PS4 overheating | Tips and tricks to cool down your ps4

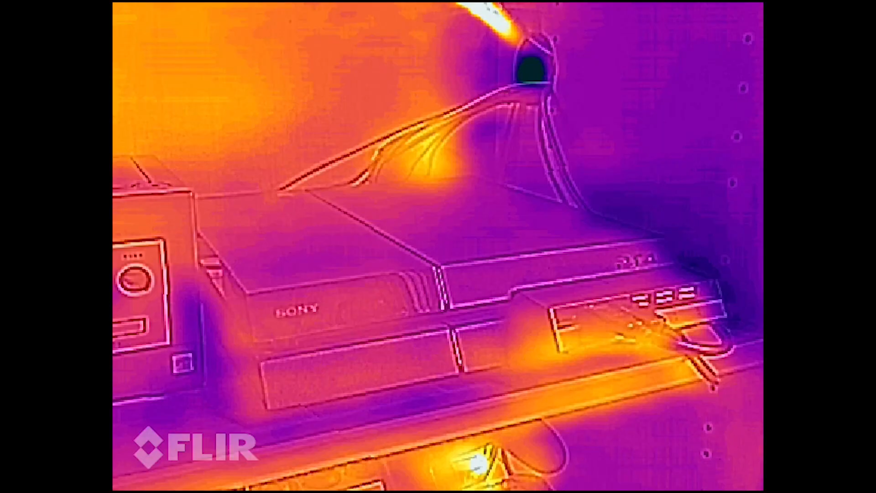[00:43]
So here you can see a thermal picture of my PlayStation. As you can see, it's not that warm.
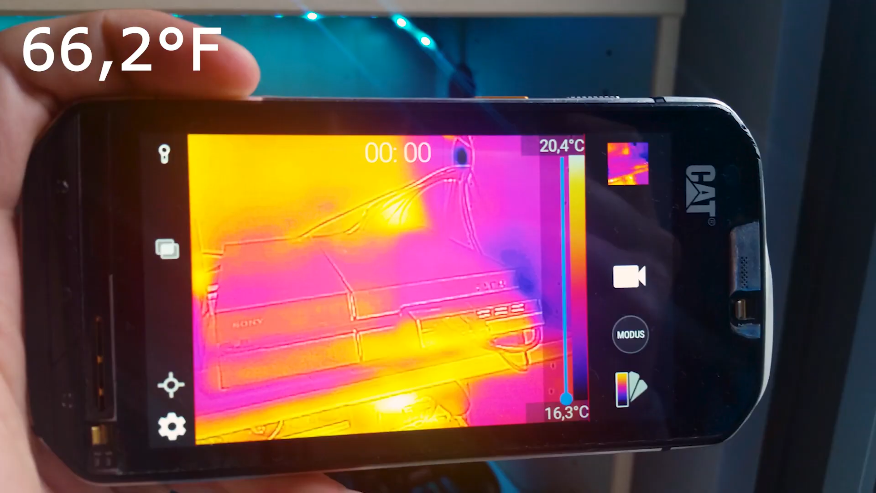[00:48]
On screen: scale top 20.4°C, scale bottom 16.3°C
It's around 90 degrees Celsius, which is room temperature.
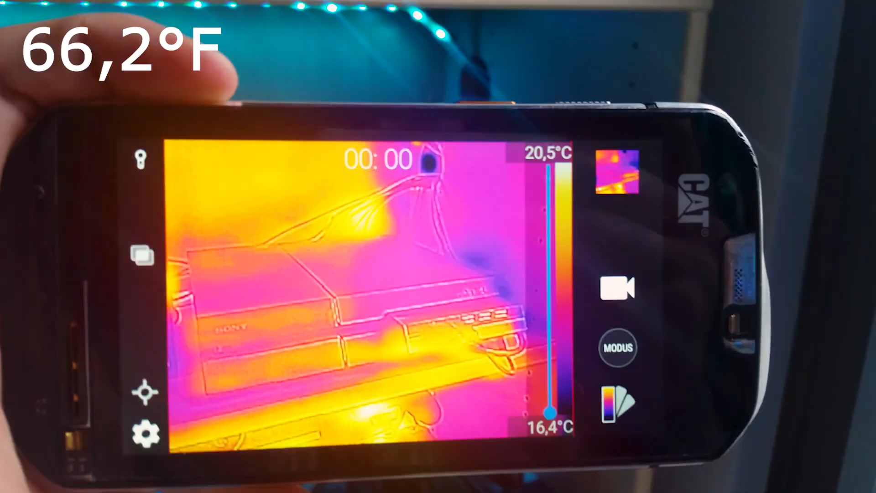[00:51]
On screen: scale top 20.5°C, scale bottom 16.4°C
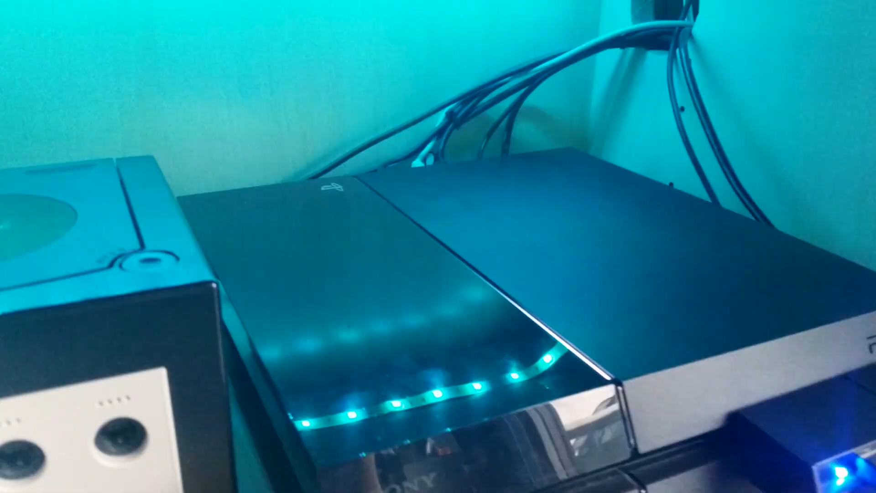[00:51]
But after playing a while, my PlayStation becomes warm, which you can see in this picture. The warmest places are around 46 degrees, which isn't high, but causes a noticeable sound increase by the fans.
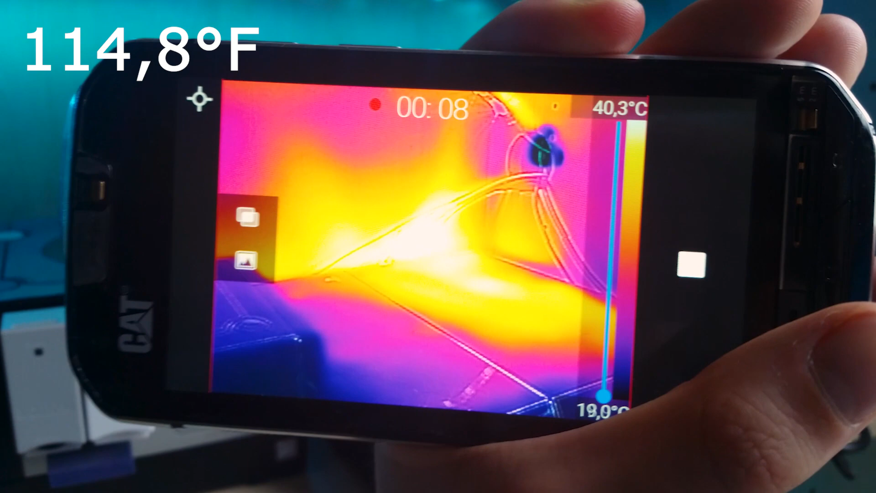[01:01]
On screen: scale top 40.3°C, scale bottom 19.0°C
But these temperatures are only the beginning. When you're playing a game, which needs very high processing power, the temperature rises about 60 degrees Celsius.
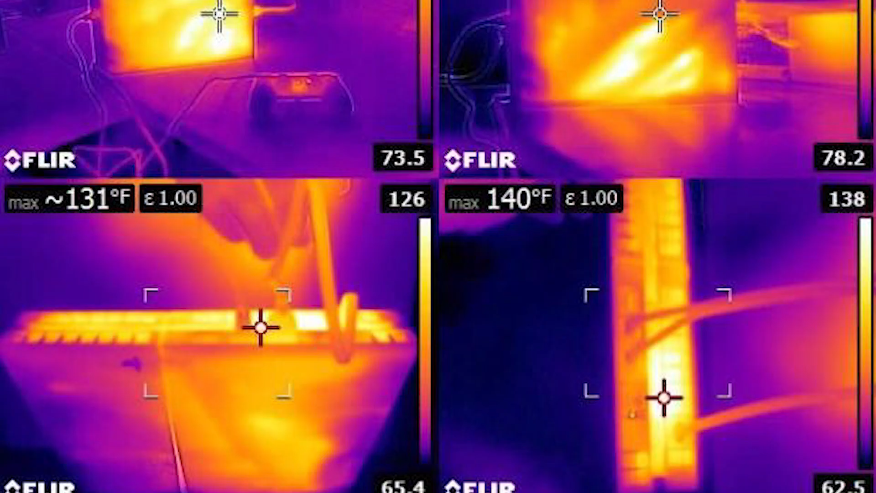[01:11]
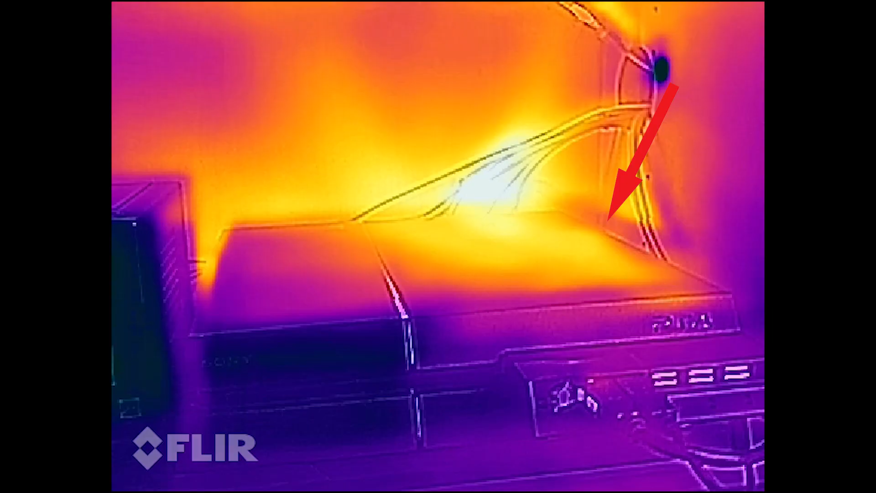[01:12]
The heat comes from the middle back of the console, where the processor of your console is located. But why is heat a problem for a processor? It is as easy as the first question.
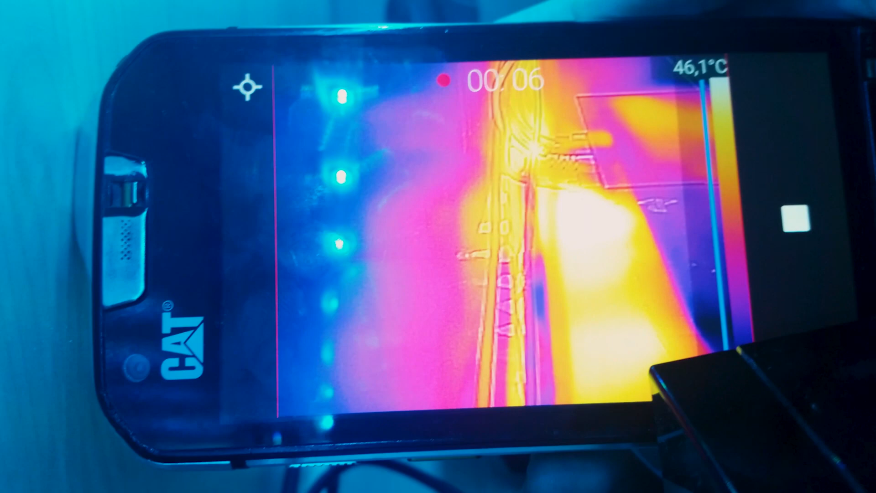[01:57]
On screen: scale top 46.1°C
In my case, this is the reason for the high temperatures at these points.
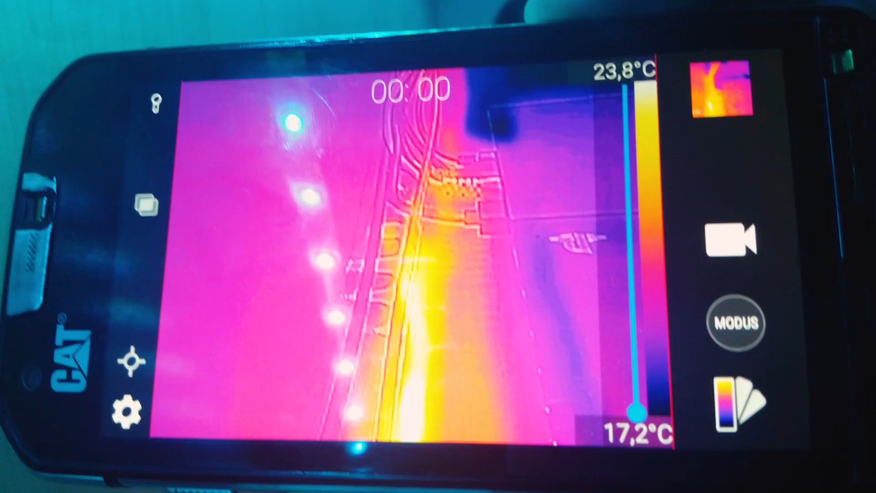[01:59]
On screen: scale top 23.8°C, scale bottom 17.2°C
To solve this heating problem, but still playing high quality games,
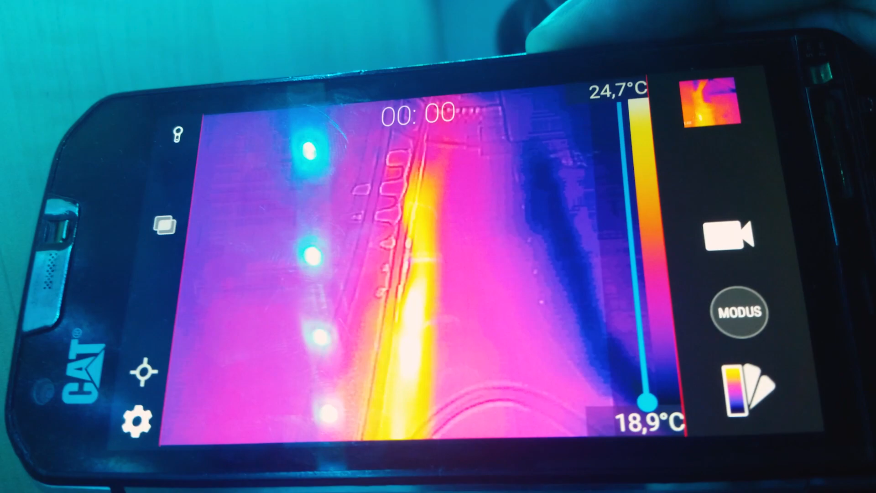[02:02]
On screen: scale top 24.7°C, scale bottom 18.9°C
your PlayStation needs some fresh air to cool down these hot places.
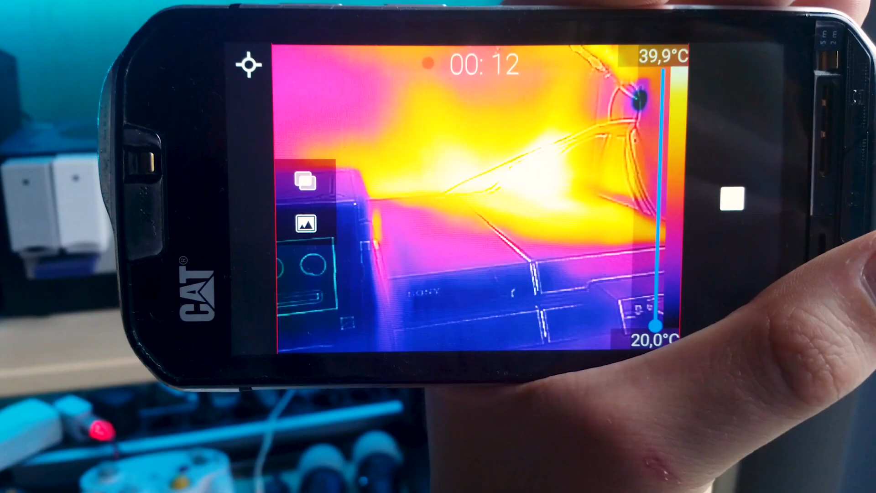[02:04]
On screen: scale top 39.9°C, scale bottom 20.0°C
To achieve a much cooler PlayStation, you should make room all around your console by removing cables,